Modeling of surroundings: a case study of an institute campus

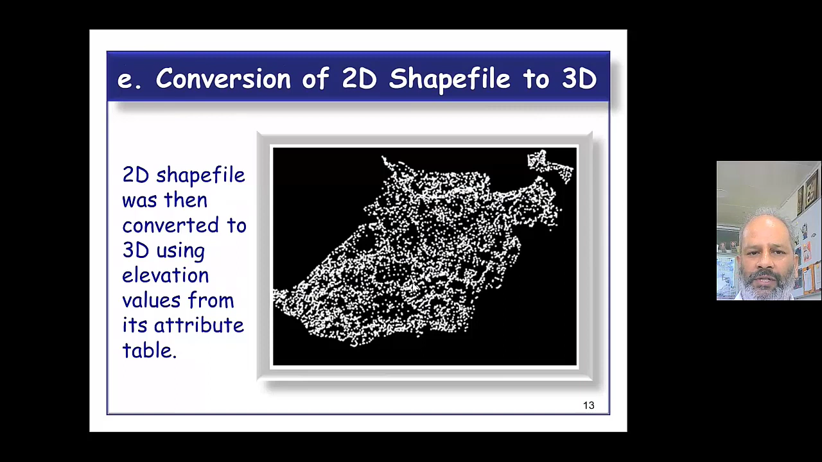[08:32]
Now each point has latitude, longitude, and elevation value after assigning elevation from the attribute table. Now